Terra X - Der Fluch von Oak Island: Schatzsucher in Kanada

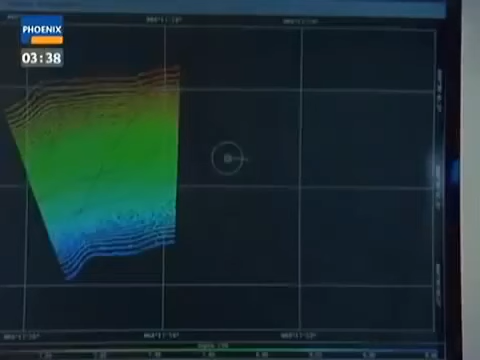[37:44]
Es liefert eine einzigartig scharfe Darstellung des Meeresbodens.
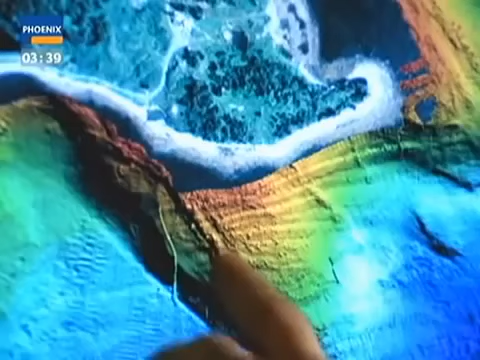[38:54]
Das führt in direkter Linie von der Küste weg. Dieses Gebilde entstand offenbar nicht durch Erosion, sondern von Menschenhand.
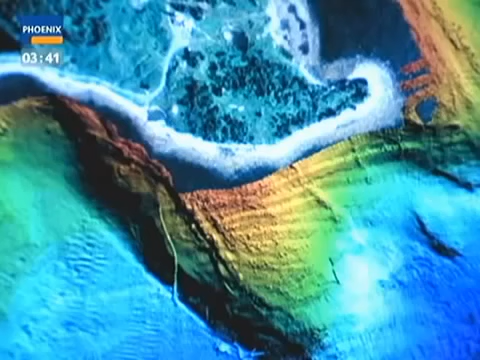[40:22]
Das Unterwassergebilde endet nämlich genau an der Stelle, von der das steinerne Dreieck landeinwärts zeigt. Und die Richtung dieser sogenannten Mauer läuft genau auf die Schatzgrube zu.